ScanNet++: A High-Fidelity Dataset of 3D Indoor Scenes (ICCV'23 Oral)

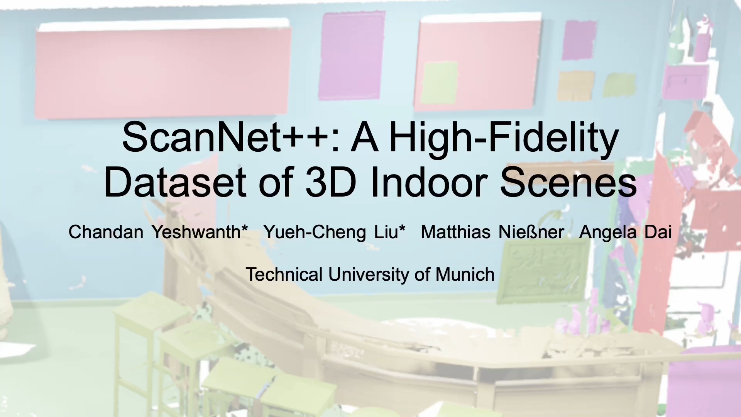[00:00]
We present ScanNet++, a high-fidelity dataset of indoor 3D scenes.
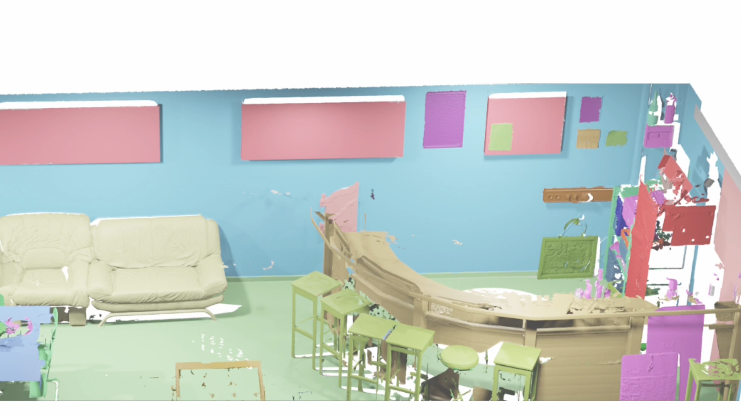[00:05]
Each scene contains 1mm resolution 3D geometry with dense semantic annotations,
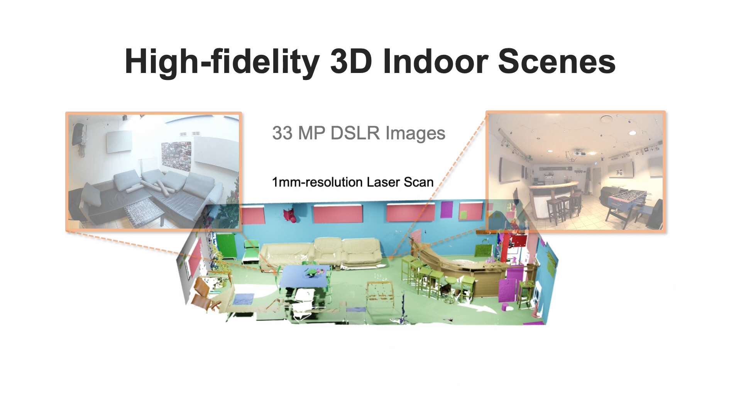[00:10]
33MP DSLR images, and iPhone RGBD streams.
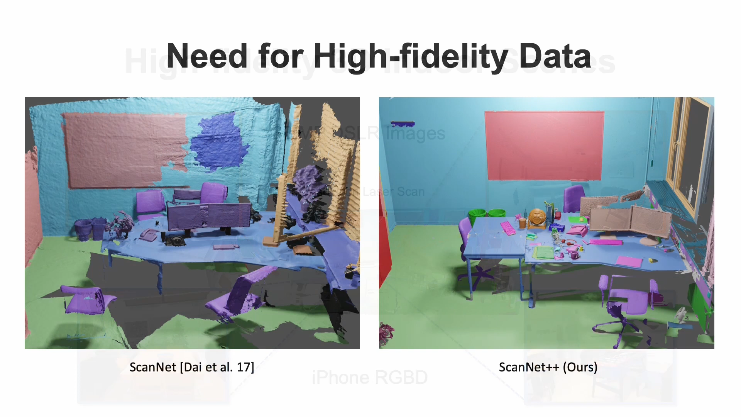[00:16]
ScanNet++ addresses the need for high-fidelity 3D data.
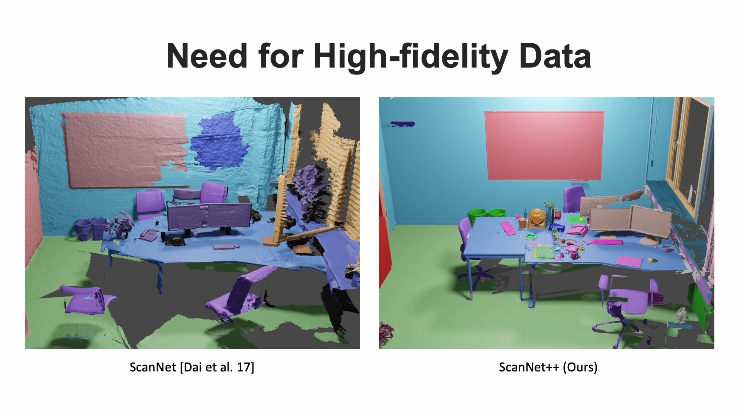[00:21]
Compared to existing datasets such as ScanNet, ScanNet++ provides complete and high-resolution geometry with fine-grain annotations.
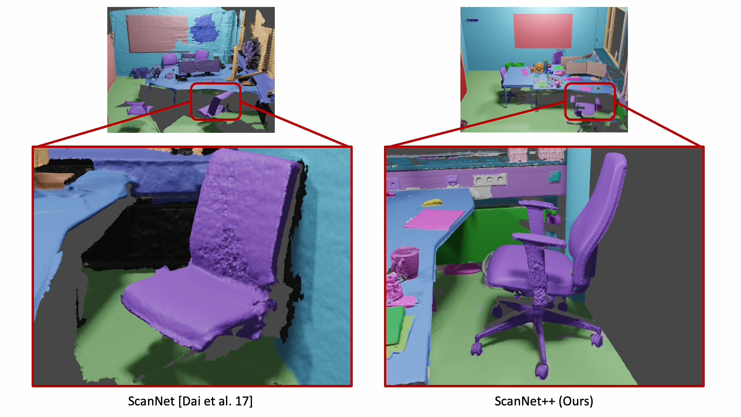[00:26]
And high-resolution images with minimal noise and motion blur.
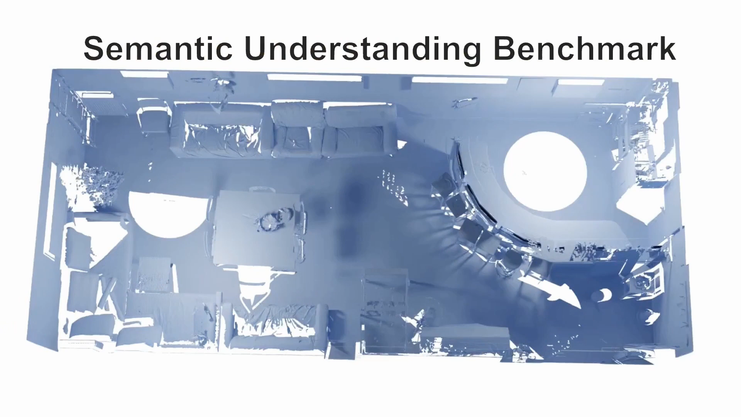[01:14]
ScanNet++ also provides 3D semantic and instance segmentation benchmarks on a diverse set of classes. The 3D reconstructions are annotated with free-form semantic and instance labels, allowing annotation of many small objects.
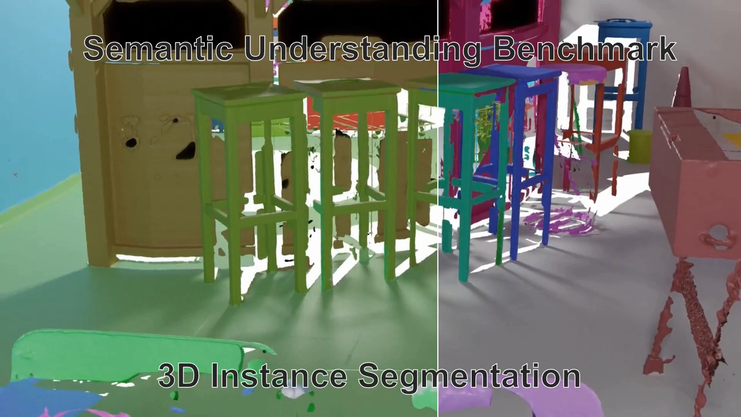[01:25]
We capture a wide variety of indoor scenes, including offices,
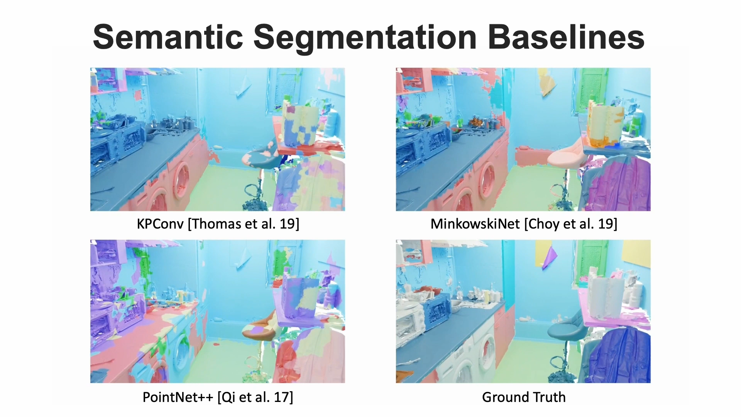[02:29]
We see that state-of-the-art methods work well on distinct large objects such as chairs and tables, but leave room for improvement on smaller objects and ambiguous classes.